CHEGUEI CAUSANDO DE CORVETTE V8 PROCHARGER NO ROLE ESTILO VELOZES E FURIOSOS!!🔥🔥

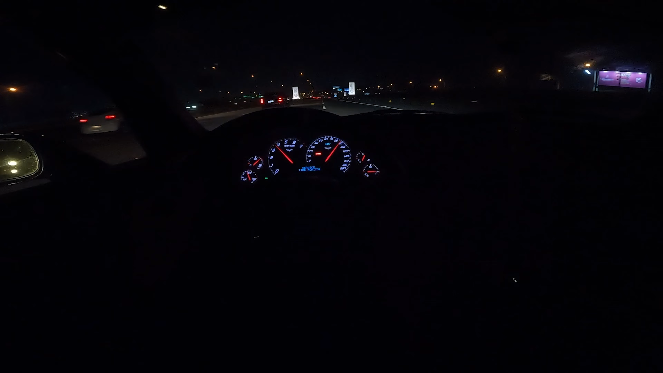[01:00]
Esse carro é sinistro velho, olha isso que louco, você tá maluco, é muito doido esse carro Gosto muito velho, gosto muito, da hora Se inscreva no canal, clique no joinha aí pra dar aquela força, deixa o comentário e bora lá Vamos chocar a galera entrando no evento que vai ser muito da hora entrar de Corvetão lá Acabando com tudo velho, o evento tá cheiaço
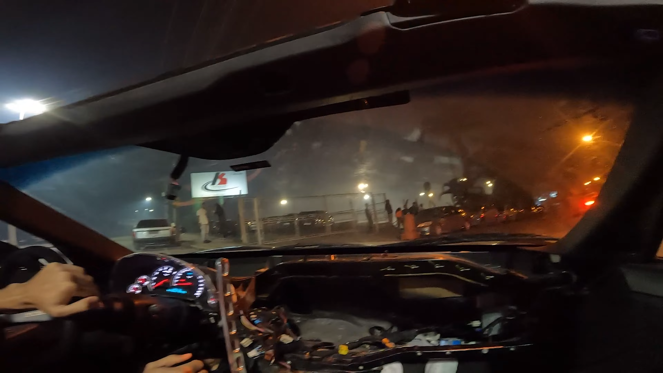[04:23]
Nossa, mano Tá coberto de fumaça o bagulho Que da hora